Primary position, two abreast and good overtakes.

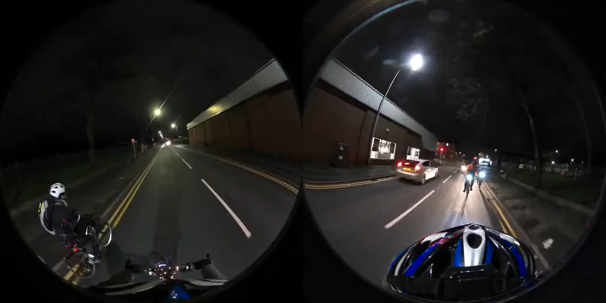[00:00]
This is an interesting one because I always ride in the middle here anyway on my own so I'm now in exactly the road position I would be in on my own but the person behind might be getting really angry because we're riding to her breast hmm yeah on my own here yeah because well I would move in when there's no oncoming traffic but with oncoming traffic I'd be here in the middle because it's not